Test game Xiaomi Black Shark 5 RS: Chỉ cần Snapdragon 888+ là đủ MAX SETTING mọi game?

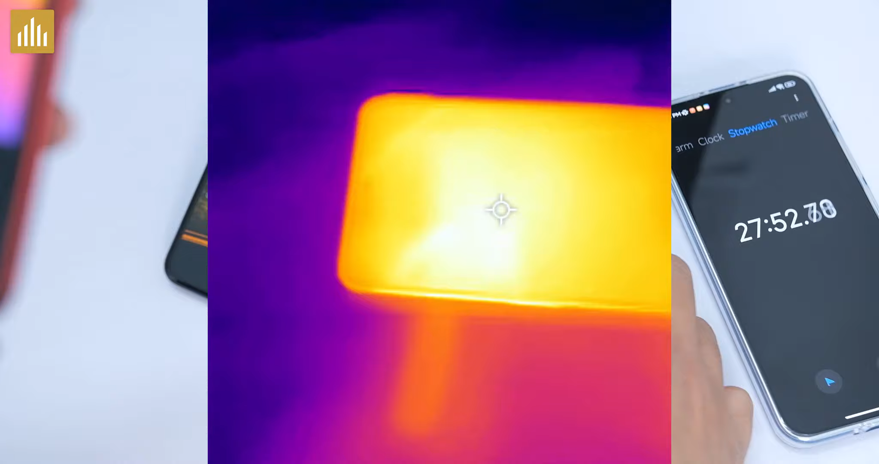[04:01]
độ phía mặt trước khoảng 39 độ C nha các bạn
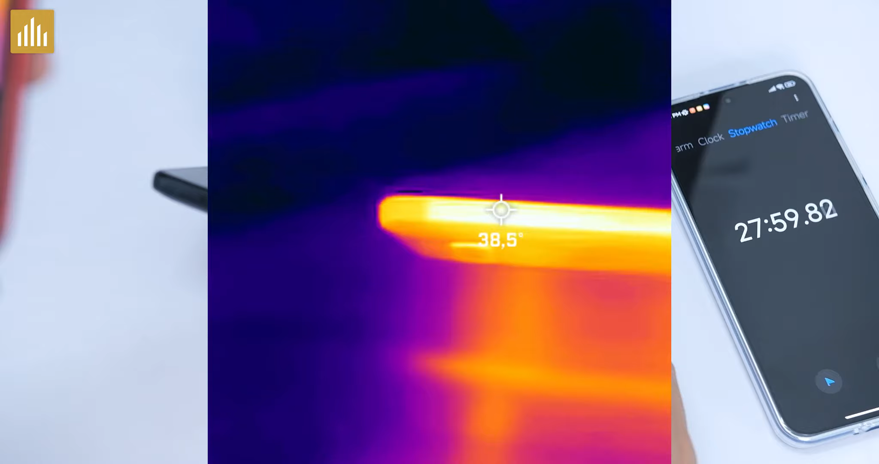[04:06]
Cạnh viền này Cũng lên khoảng hơn 38 đấy Phía mặt sau thì mát hơn Tối ra chỉ khoảng
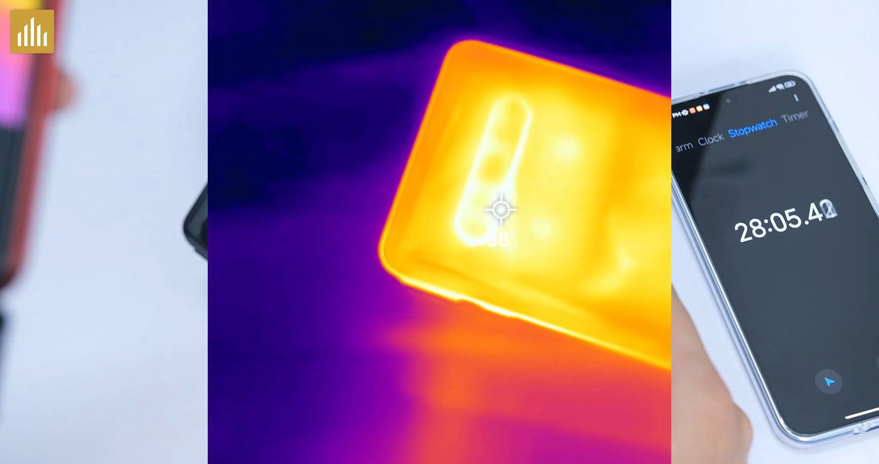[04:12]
37,8 Gần 38 Đây sẽ là biệt đầu nha các bạn Nói chung thẳng tắp thôi Thì thoảng thì
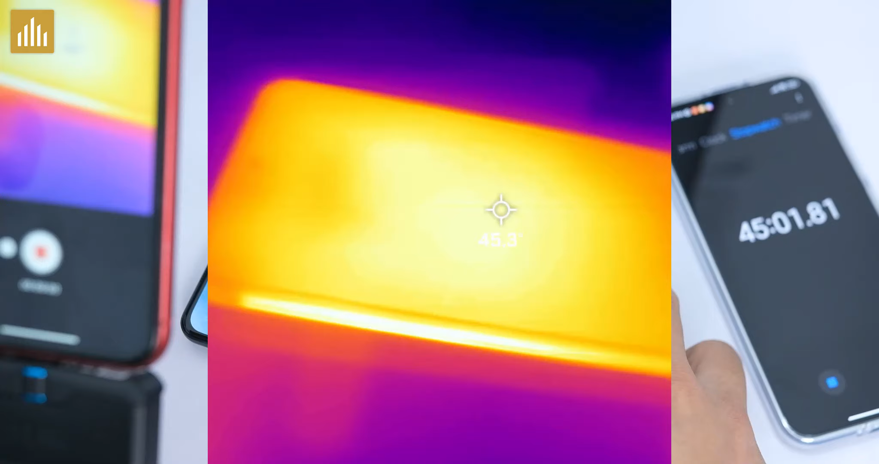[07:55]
Khoảng hơn 45 độ C các bạn nha Cạnh viền cầm rất nóng luôn Hơn 46 một chút Phía
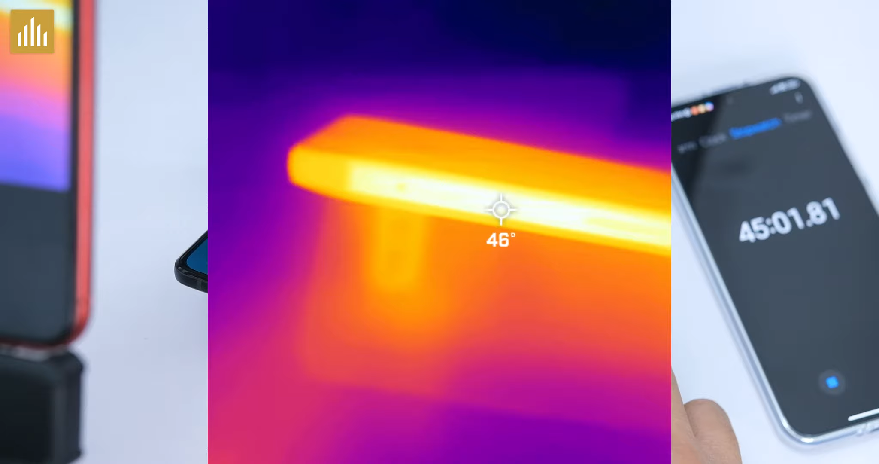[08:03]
mắt sau này Cụm cam thì nóng hơn 46-47 các bạn nha